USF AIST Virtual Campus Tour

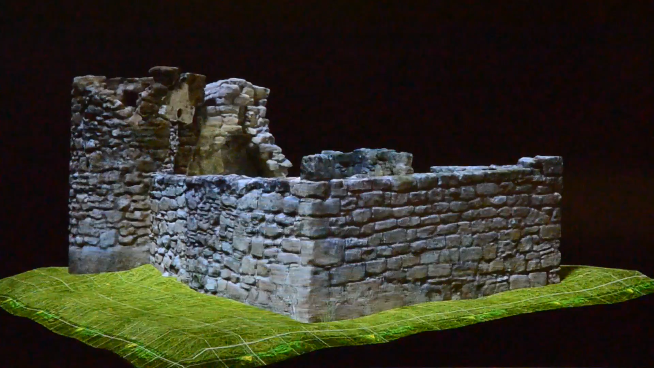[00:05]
A team of researchers from the Alliance for Integrated Spatial Technologies, or AIST, has spent years traveling around the world documenting and preserving 3D replications of historic sites and monuments.
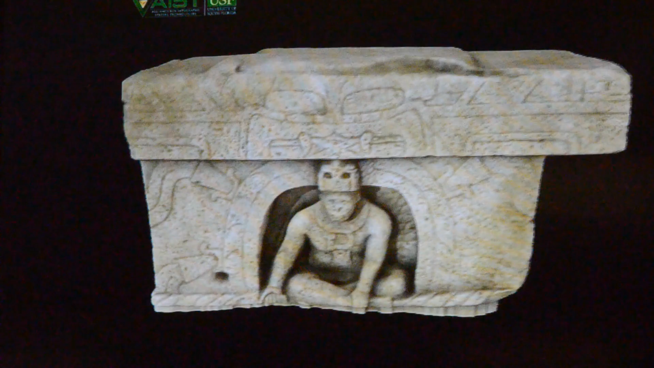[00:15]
Now, they are taking a look at the University of South Florida.
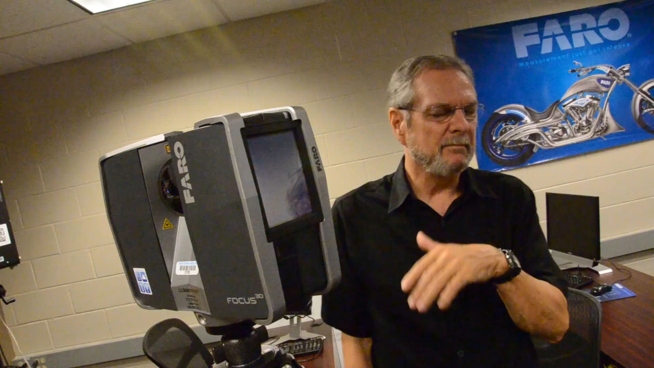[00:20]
USF assistant research professors Lori Collins and Travis Dearing have become global leaders in the high-tech scanning methods that they use to document and recreate scenes virtually.
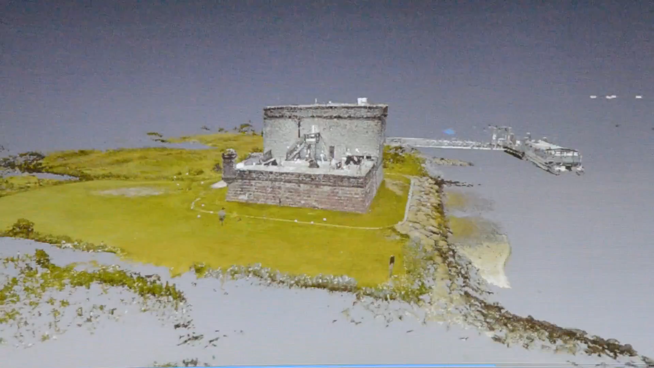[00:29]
Terrestrial laser scanning allows us to see and visualize our world around us in 3D in a really rapid way,
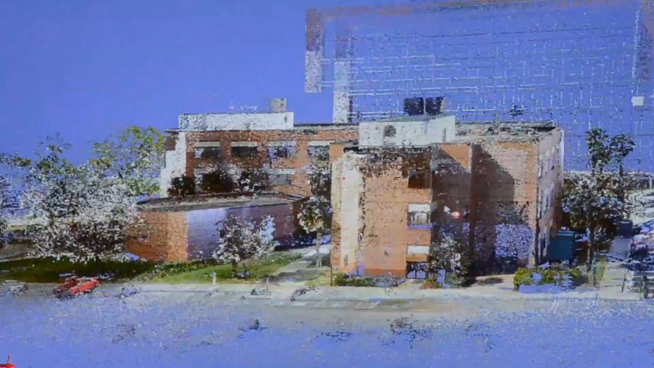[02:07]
Working with this scanning technology in the classroom setting provides students access to high-tech tools that engage them in projects that will translate into real-world applications.
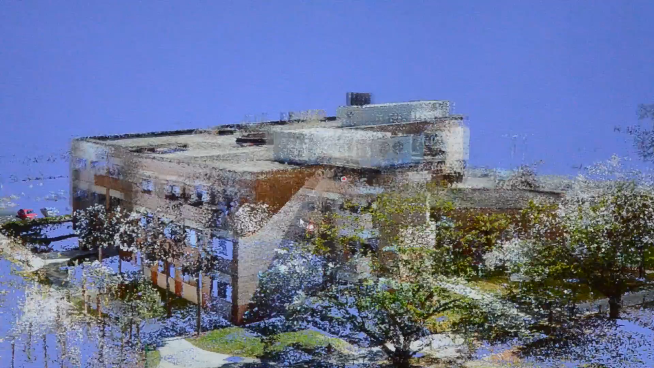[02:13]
Training with the laser scanners and software encourages students to embrace
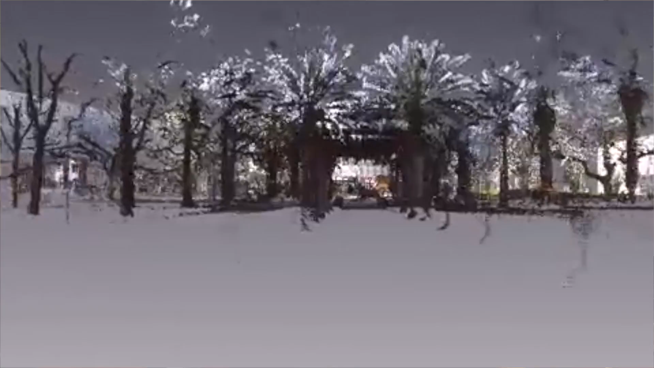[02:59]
We can fly through the campus. We can take them into a building.
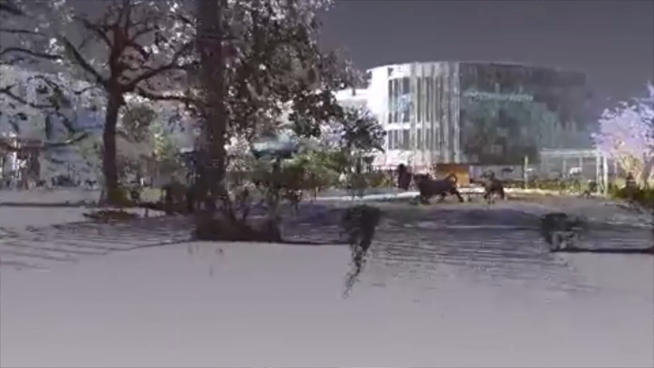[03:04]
According to Collins, the 3D mapping of the USF Tampa campus will be unique. This is actually going to make USF one of the smartest campuses.
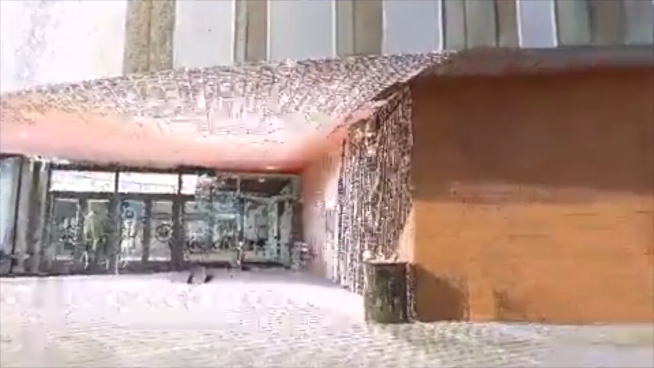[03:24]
The user can navigate and control their own experience.